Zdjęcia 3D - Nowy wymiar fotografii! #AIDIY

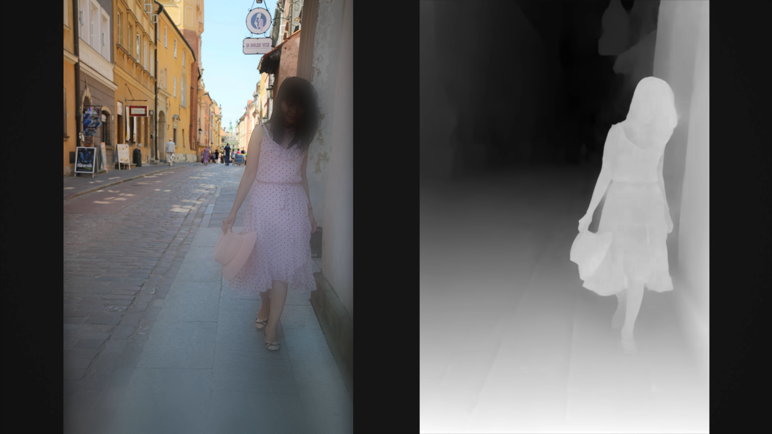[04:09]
Przy jej pomocy można zastosować efekt skupiając się na obiektach znajdujących się blisko bądź daleko.
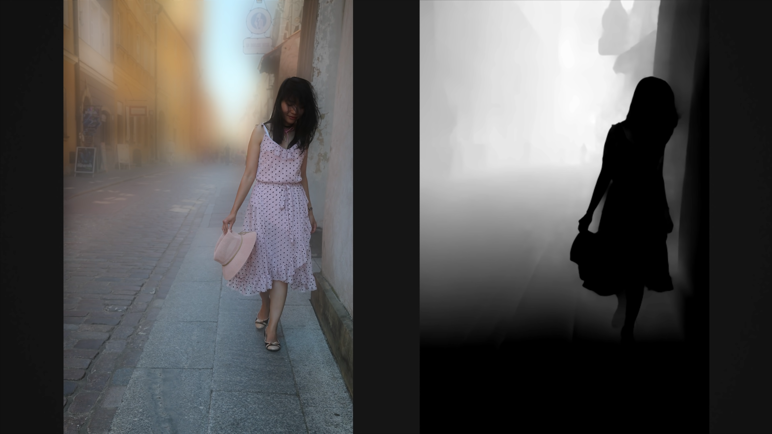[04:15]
W tym przypadku jest to rozmazanie.
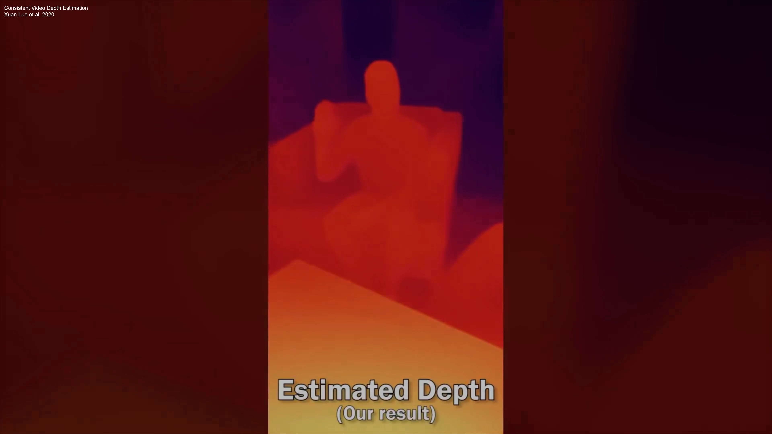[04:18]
Można dać ją wykorzystać przy programach Augmented Reality.